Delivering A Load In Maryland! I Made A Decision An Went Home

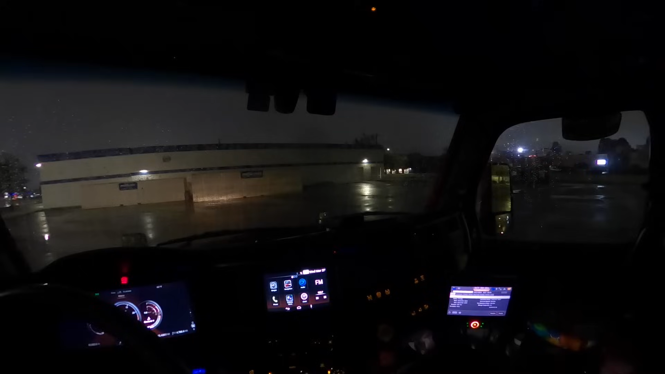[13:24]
As y'all can see, it is nighttime. I'm getting ready to leave, but it's raining. It's like raining off and on. I got my trip in already. We're gonna stop at the petrol or the hour 80, whatever,
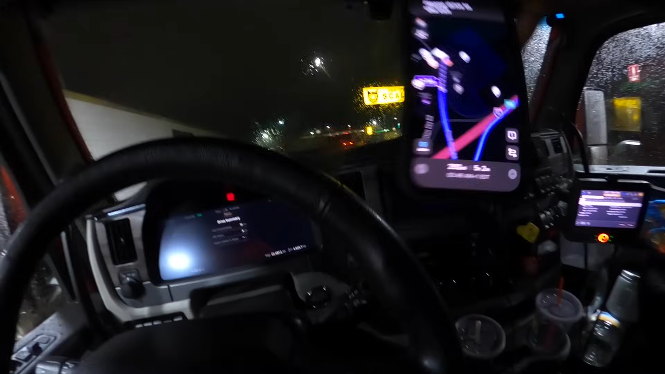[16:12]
292 miles left to go, and this is where I'm at.